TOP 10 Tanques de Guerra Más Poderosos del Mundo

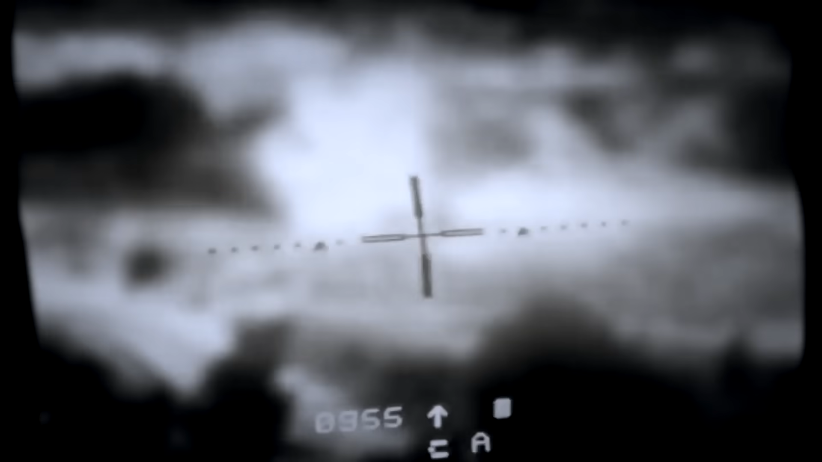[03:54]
Los buscadores de alcance láser y las visiones térmicas permiten identificar y disparar a un enemigo a más de 4 kilómetros de distancia.